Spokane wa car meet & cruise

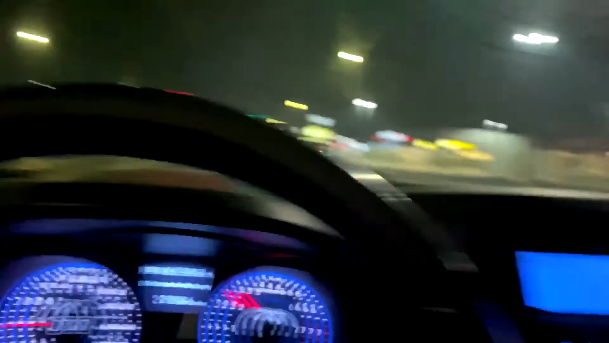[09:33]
It's a Supra! I knew it was a Supra! Holy fuck! Crazy!